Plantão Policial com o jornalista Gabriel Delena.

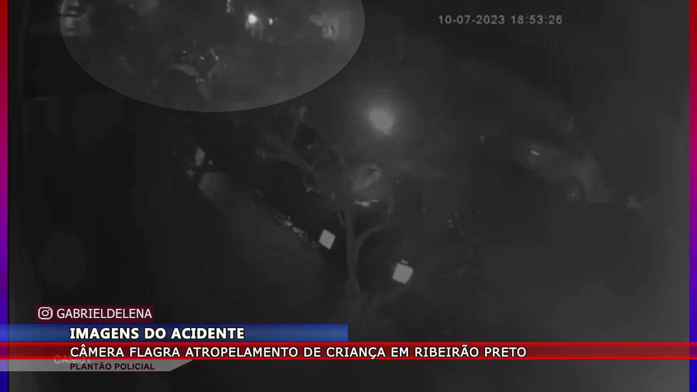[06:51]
Ao ser atropelada Por uma moto No começo da noite De ontem Na rua Bílio Sampaio Na Vila Virgínia Em Ribeirão A câmera de segurança Ali de uma casa Registrou o momento Em que a criança Tenta atravessar a rua Correndo E foi atingida Pela moto A gente vê bem em cima Assim do vídeo A produção está colocando No ponto para você aí A vítima foi levada Para um hospital Os moradores reclamam Que constantemente Presenciam acidentes No local Porque a rua É mão dupla E muito movimentada Então a criança De certo Deve ter olhado Para um lado E o acidente Ocorreu para o outro lado